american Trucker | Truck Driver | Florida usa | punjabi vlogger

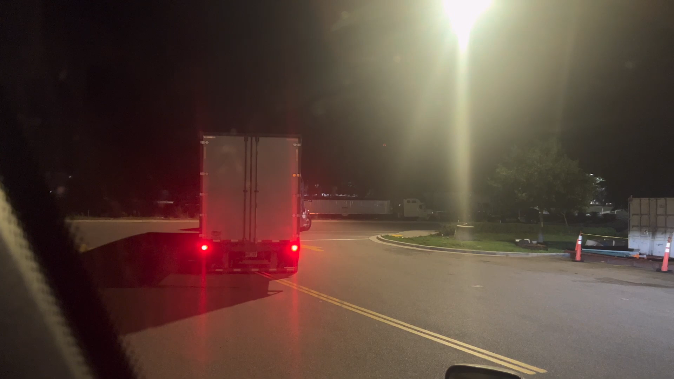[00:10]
ਹੁਣ ਆਹ ਟਰੱਕ ਦਾ ਜਿਹੜਾ ਟਰਾਂਸਮਿਸ਼ਨ ਆ ਉਹ ਕੰਮ ਨਹੀਂ ਕਰ ਰਿਹਾ ਹੈ ਨਾ। ਲਵ ਦਾ ਇਹੀ ਐਂਟਰੈਂਸ ਆ, ਇਹੀ ਐਗਜ਼ਿਟ ਆ, ਅਤੇ ਖੜ੍ਹ ਵੀ ਬਿਲਕੁਲ ਵਿਚਾਲੇ ਗਿਆ।